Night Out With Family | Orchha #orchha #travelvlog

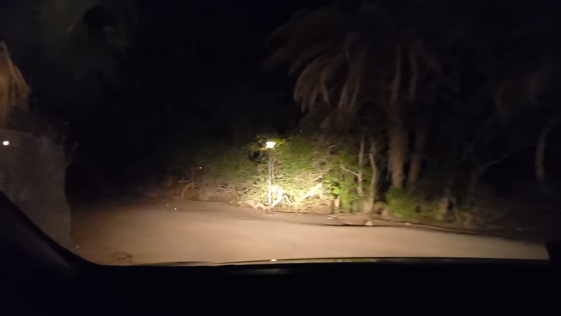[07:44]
चलिए अभी बच्चों को थोड़ा सा मार्केट दिखाएंगे ओरछा में, और नाइट व्यू क्या है ओरछा का उस पर एक्सप्लोर करेंगे। अभी हम लोग रिजॉर्ट से निकल चुके हैं, जैसे कि हम लोग आते समय देख रहे थे ना, वो नाइटिंगेल टाइप का, या कह लीजिए कौन सा स्तुति क्या बोल रहे थे, वो कौन सी मूवी के स्टाइल में था,
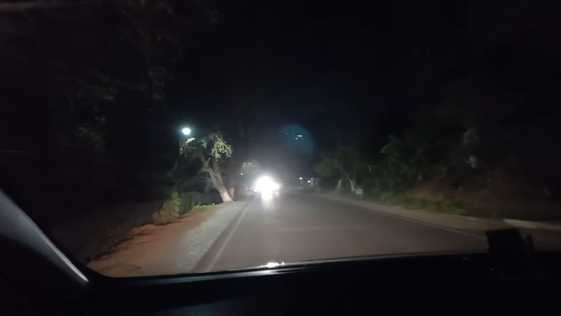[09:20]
अभी भी रश है, लग रहा है लोग बहुत घूम रहे हैं। ओरछा 1 किलोमीटर है यहाँ से, ओरछा की मार्केट अभी रिसेप्शन पे जैसे बताया कि जल्दी बंद हो जाती है,
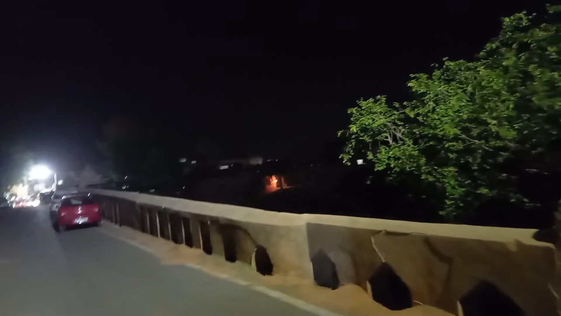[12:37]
और यहाँ से अगर देखें तो सीधे डायरेक्ट जो आपको दिख रहा है सामने वो राजा राम मंदिर है, और मान्यता इसकी बहुत है।